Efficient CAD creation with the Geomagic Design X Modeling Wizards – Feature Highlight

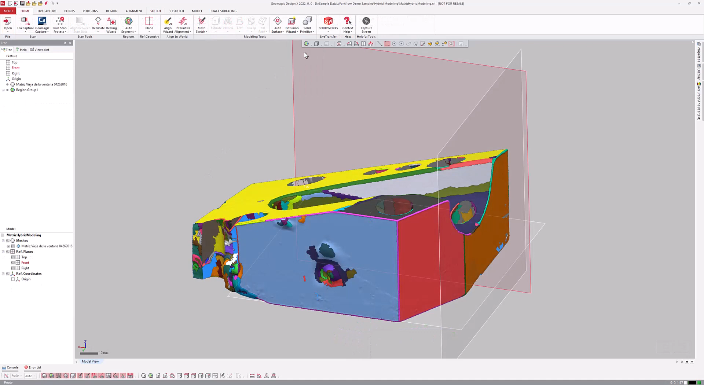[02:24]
The extrusion wizard works much in the same way, although the first step allows the user to select regions and or reference geometry to define the top and bottom of the extrusion,
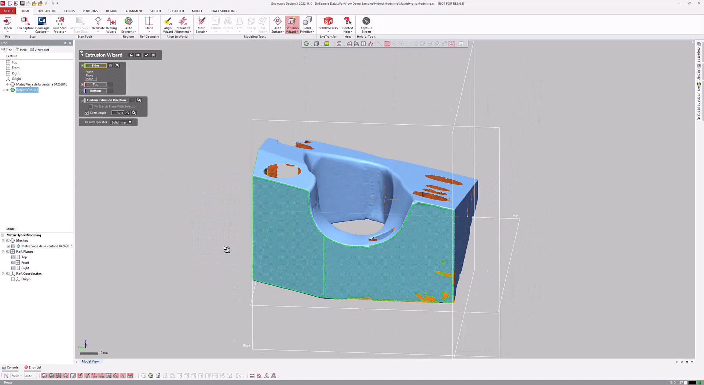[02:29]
as well as the sides that define the sketch. If the extrusion terminates in a non-planar shape, the wizard can fit a surface to it and trim the extrusion with that surface.
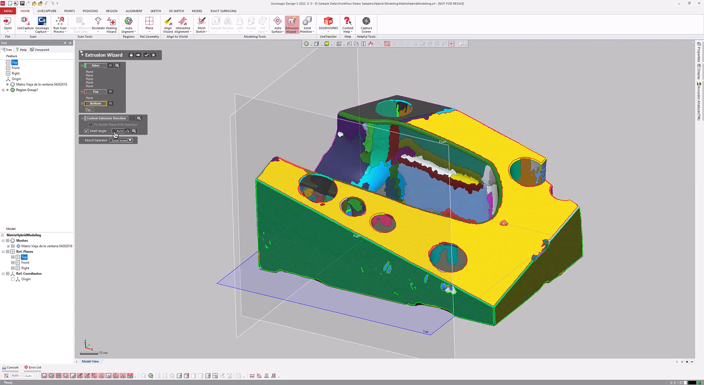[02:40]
Step 2 is the same as the revolve wizard, with the exception of a selectable draft angle and draft estimation tool. Accepting the extrusion wizard will build a reference plane if one wasn't reused during setup, and then a mesh sketch in the extrusion operation.
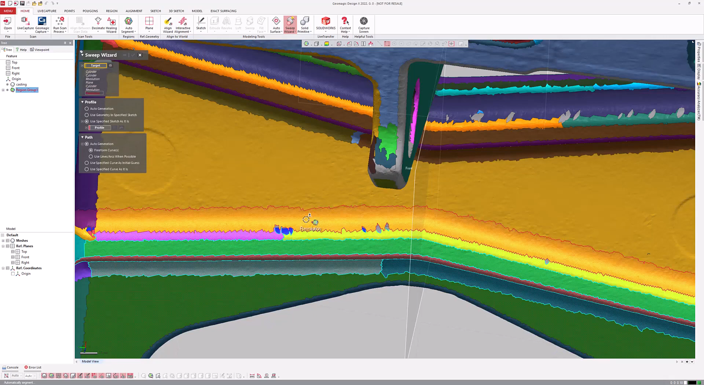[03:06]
An existing 2D or 3D sketch could be substituted for either.
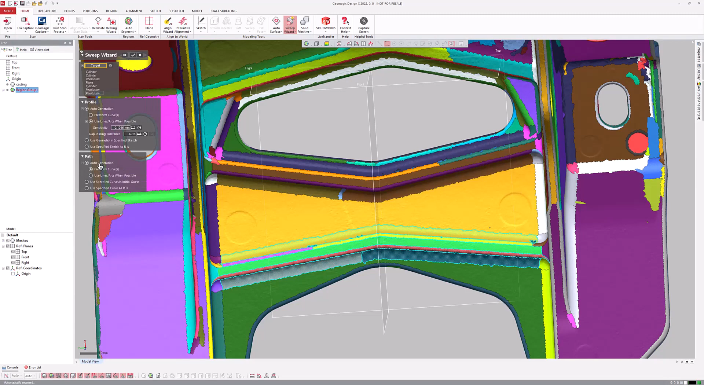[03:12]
The second stage allows users to cap the ends, resulting in a solid sweep, which can be cut from or merged into existing bodies.
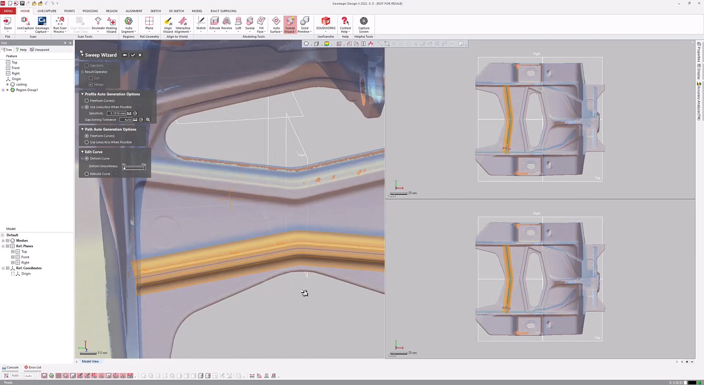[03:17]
There are also options to edit the extracted sketches.
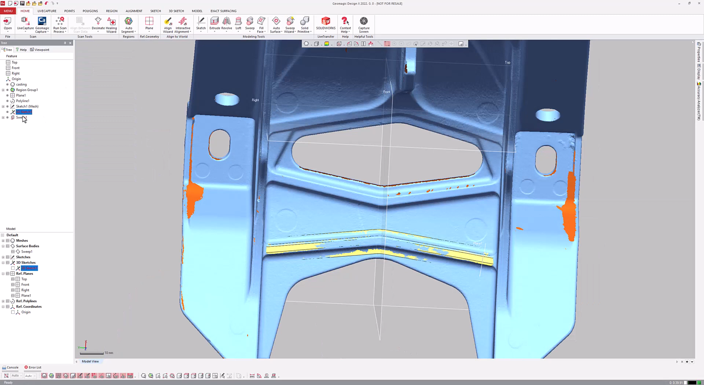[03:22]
The pipe wizard is a lot like the sweep wizard, except the sweep profile is a circle whose radius can be best fit to the data or defined by the user.
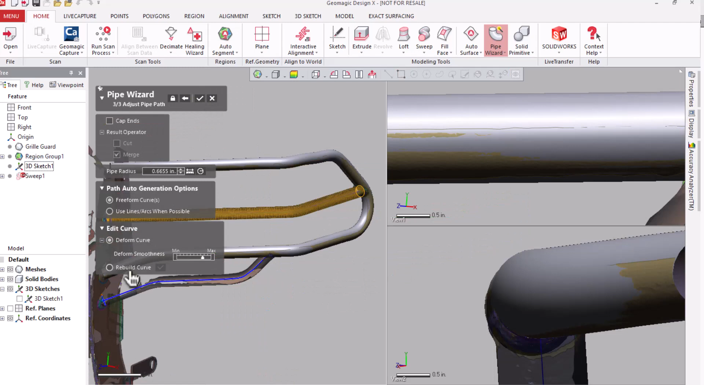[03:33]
A major difference, though, is that the pipe wizard allows a selection of mesh triangles,
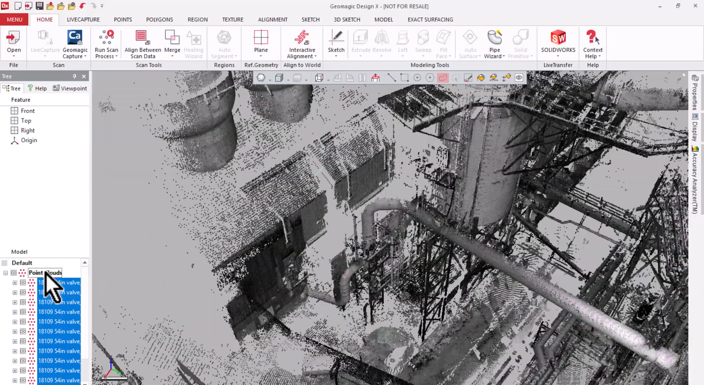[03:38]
regions, or points from a point cloud,
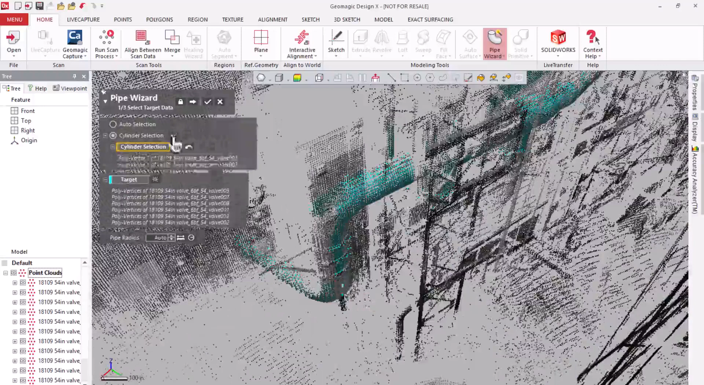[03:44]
which makes it more useful on long-range scan data that is often too large to be converted to a mesh efficiently.
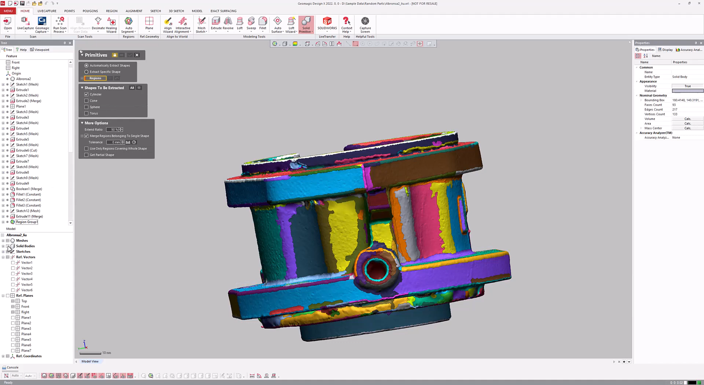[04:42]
The automatically extract shape option allows multiple surfaces to be fit to selected regions with the desired geometry very quickly, or one or more regions can be selected to extract one specific shape.
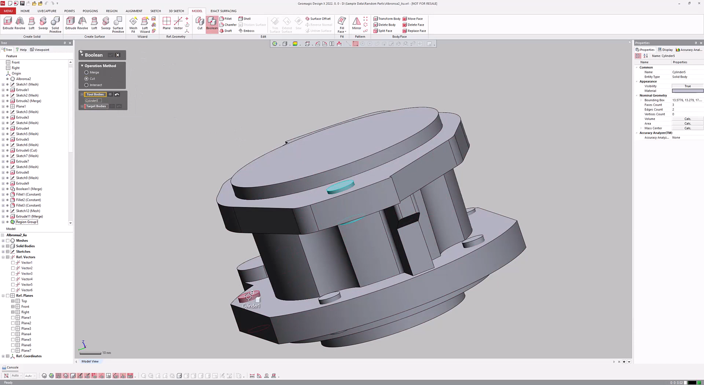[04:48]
The primitive surfaces and solids can be extended beyond the bounds of the regions they are extracted from,
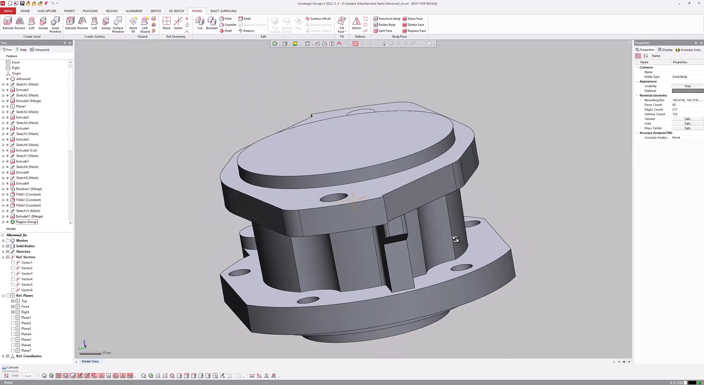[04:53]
and a partial cylinder, sphere, or cone can be revolved instead of the full 360 if desired. Like the wizards, the primitives create a sketch on a plane that is either extruded or revolved around an axis.
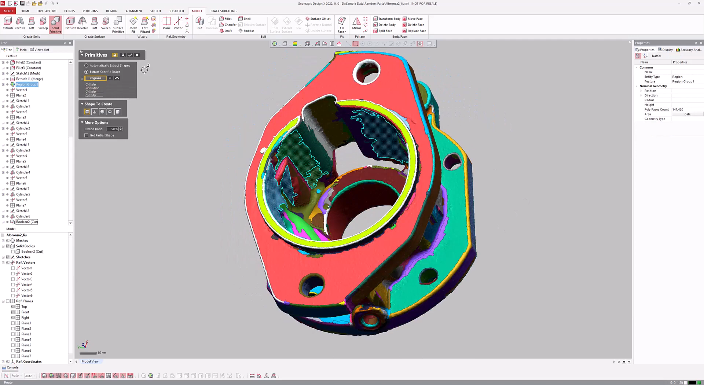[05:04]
Each of these features in the tree can be modified, dimensioned, or used to merge or cut with existing CAD bodies in the model.